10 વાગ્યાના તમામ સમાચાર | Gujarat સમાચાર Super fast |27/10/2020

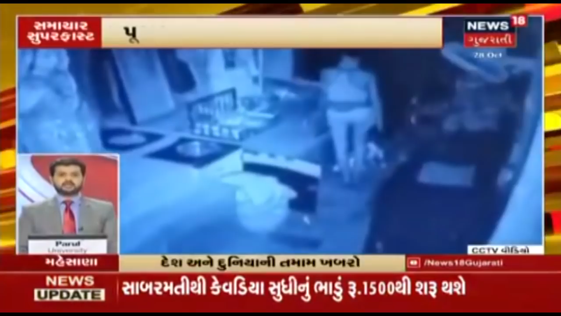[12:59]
રાત્રે લૂંટારા મંદિરનો દરવાજો તોડી અંદર ઘૂસ્યા લૂંટારૂઓએ પૂજારીને માર મારી લૂંટ ચલાવી.